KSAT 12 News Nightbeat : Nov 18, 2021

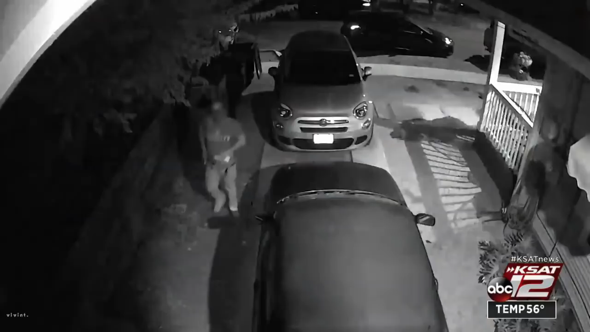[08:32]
There's even video of a man using a residence yard as a restroom. Neighbors say that man came and returned to that building. Went to the side of my house, squatted, did his business, then went to my garden hose and cleaned himself off. It's frustrating. It's more frustrating than I think any other emotion that I can feel.